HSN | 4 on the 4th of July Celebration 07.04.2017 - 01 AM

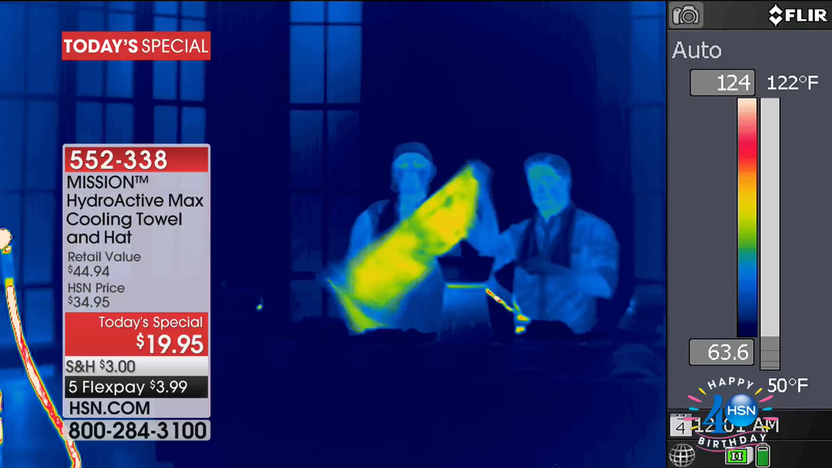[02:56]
which takes the image and turns that number into a picture so from the red look at
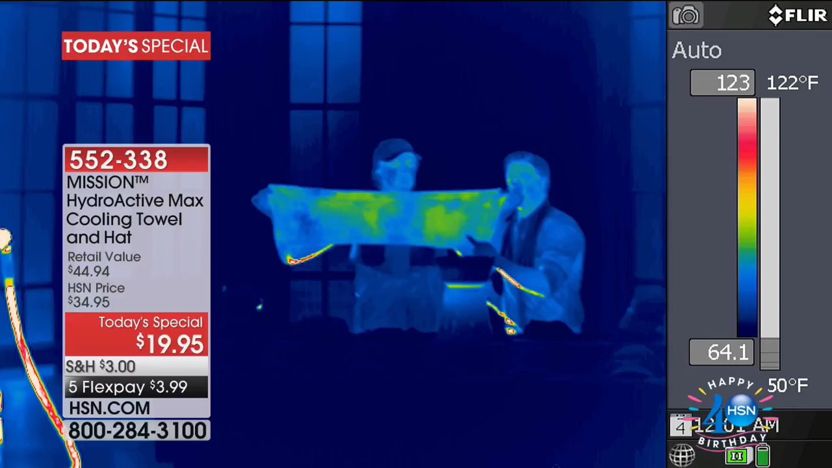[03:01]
it changing yellow before your eyes cold soothing relaxing comfort it is bright cold blue instantly and immediately